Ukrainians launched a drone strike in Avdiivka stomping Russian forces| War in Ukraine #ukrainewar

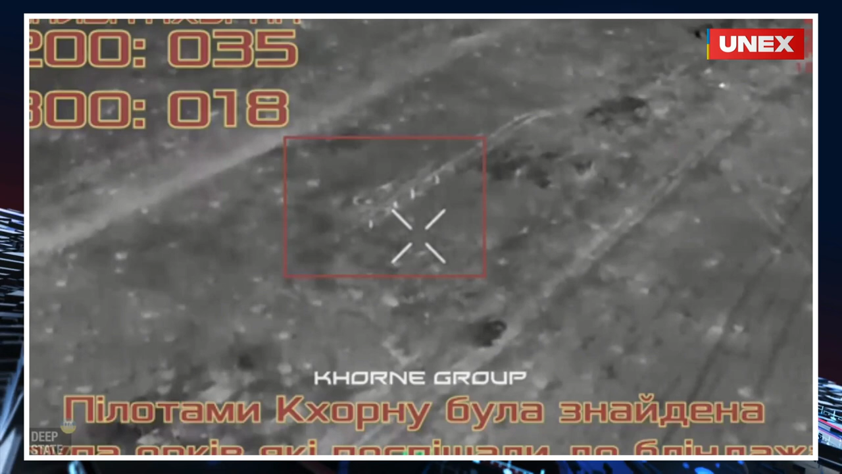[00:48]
Freshly disclosed combat visuals capture one such improvised assault.
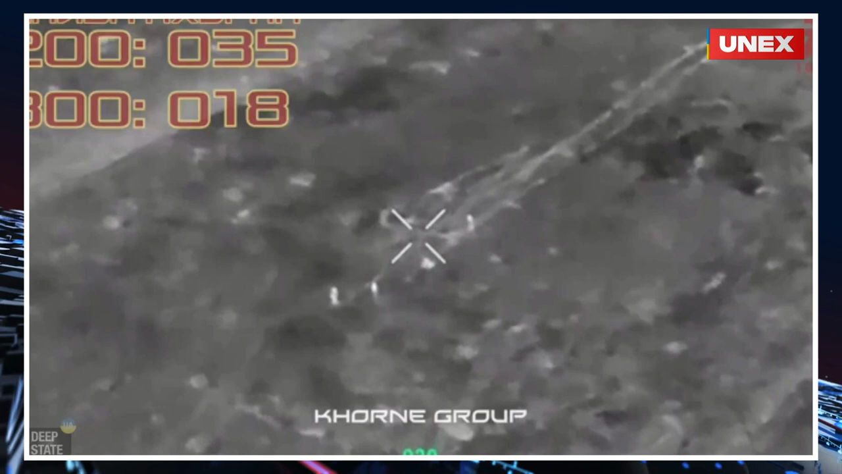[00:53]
The Russians are dispatching compact contingents of foot soldiers to stealthily encroach on vacant ditches, trenches, or buildings to secure a position within Stepov. It was unveiled by members of the Korn Group of Ukrainian
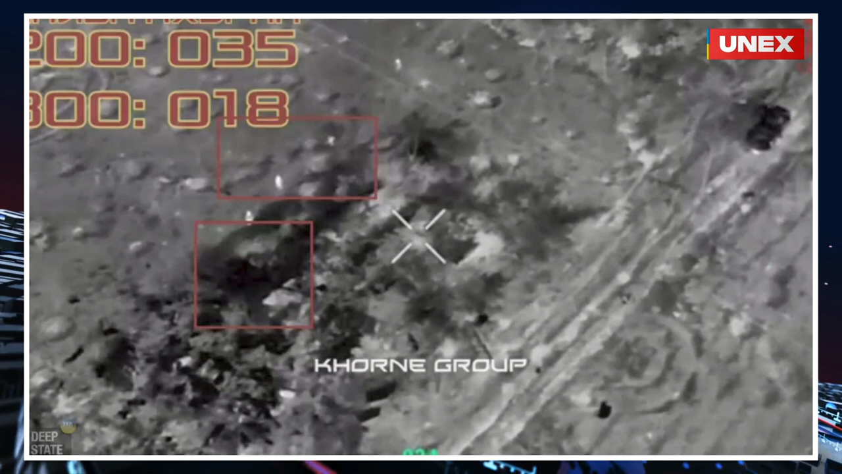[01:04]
forces that these movements were actually meant to bolster a pair of soldiers who had previously infiltrated a trench.
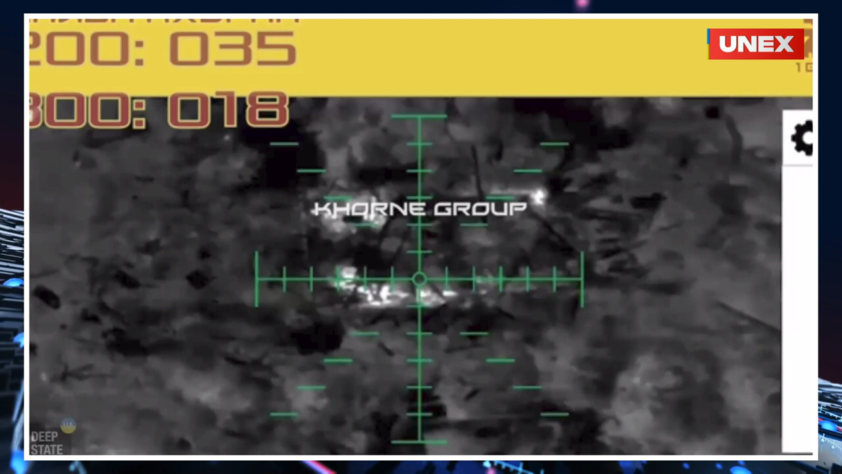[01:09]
Regrettably for the Russians, the Korn Group made use of the so-named Baba Yaga
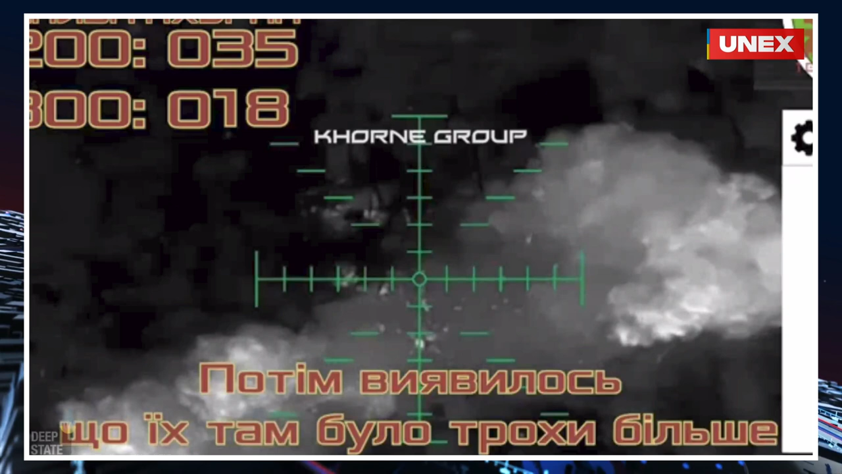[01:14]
octocopters to eliminate the hideout with a substantial explosive, resulting in the loss of six troops. Advancing towards the Russian-held Trilin fronting Stepov, thermal imaging exposed two additional trenches occupied by Russian forces.
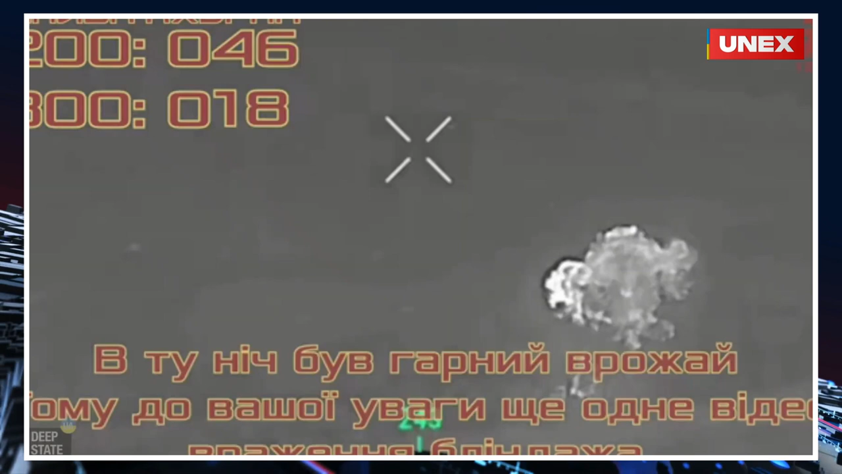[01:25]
The initial trench contained five soldiers,
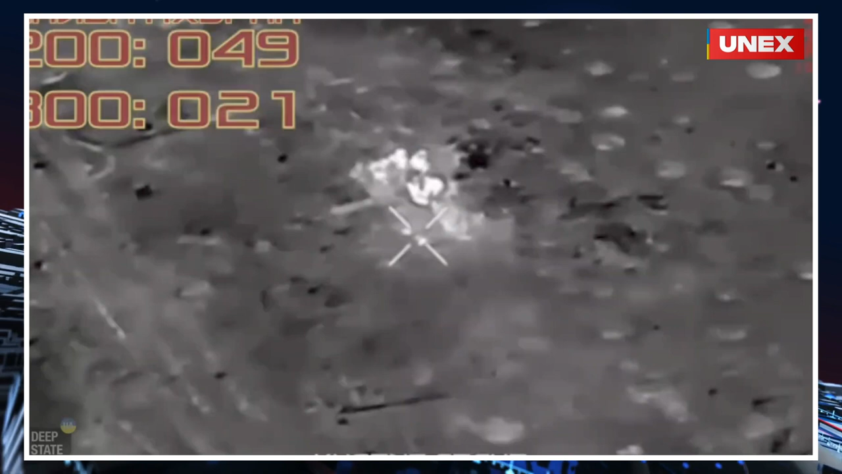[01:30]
all eliminated, and the adjacent trench housed six soldiers, of which three were neutralized and three sustained injuries.
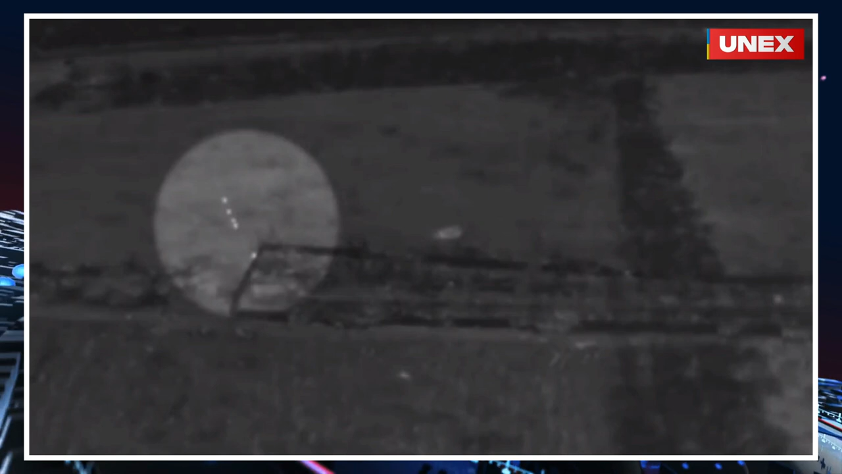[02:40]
There is an impression that Ukrainian defenders from the 110th Brigade, charged with this sector, are deliberately maintaining it as a contested gray zone to lure more Russian forces into the fray.
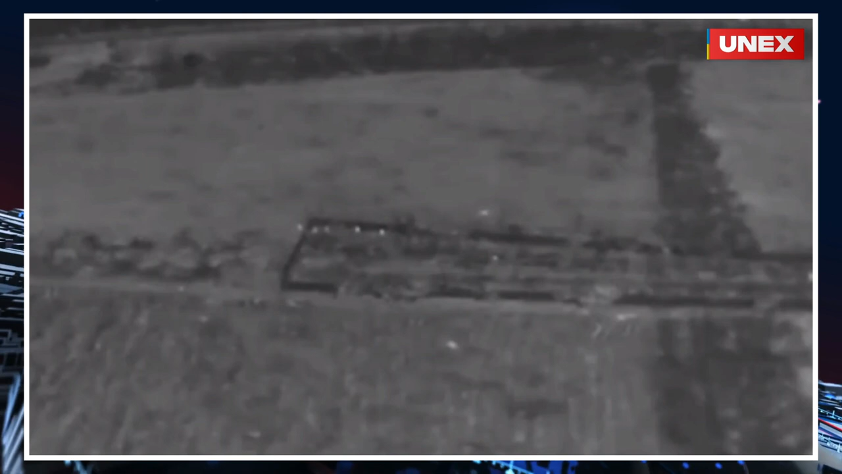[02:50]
Combat videos indicate a new squad dispatched bi-daily by the Russians to seize the space within these barriers.
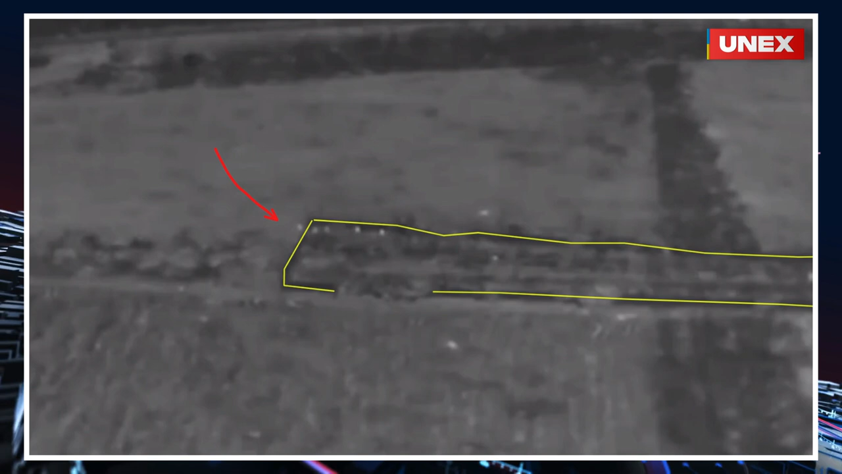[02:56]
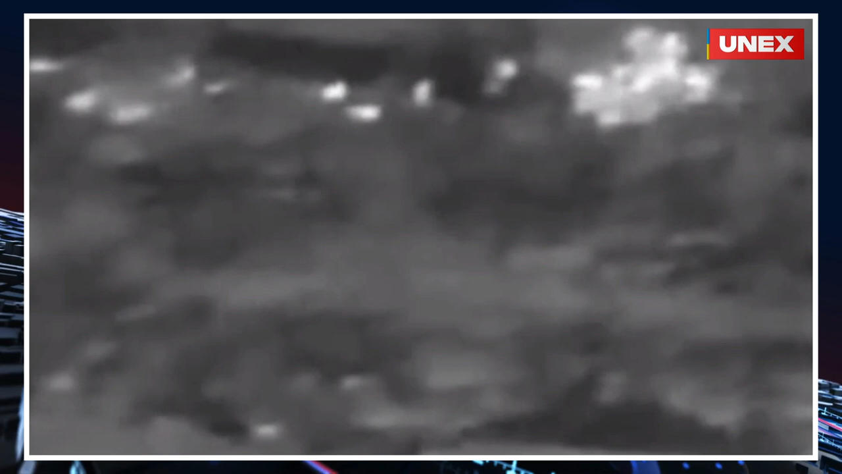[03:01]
Several Russians meet their demise via mortar fire whilst en route, and the survivors are systematically pursued by drones over a span of two days. Should the incoming assault team be larger than the norm, Ukrainian forces have been known to deploy a Bradley for firepower suppression via machine gun.